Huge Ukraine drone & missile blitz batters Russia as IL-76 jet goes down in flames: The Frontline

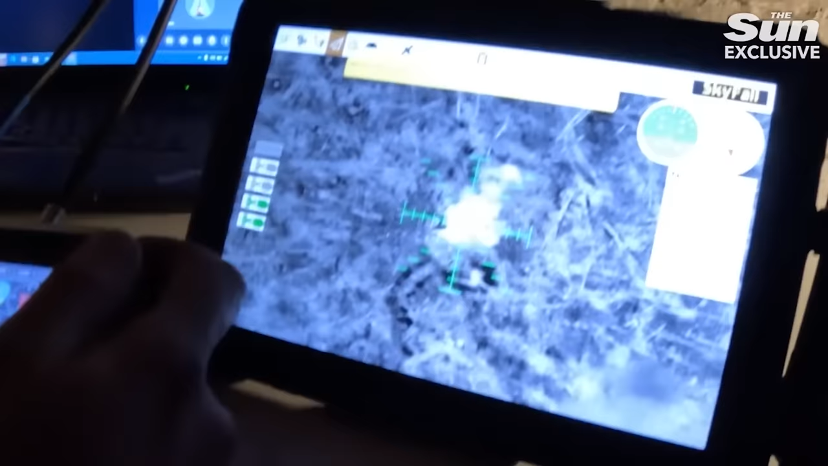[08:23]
But the way they were doing that, of course, was with satellite technology, controlling these devices via satellite internet terminals.